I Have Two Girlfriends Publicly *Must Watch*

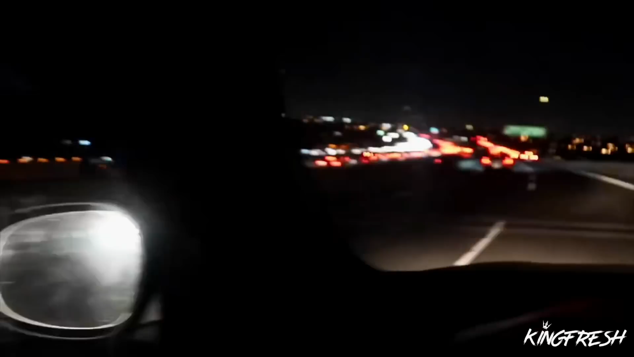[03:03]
One thing I love about Los Angeles is the traffic. Look at that. I love this traffic. Coming through, I have reservations and I gotta be there in 20 minutes. Get out of my way. If I make it on time, I'm the best fucking driver.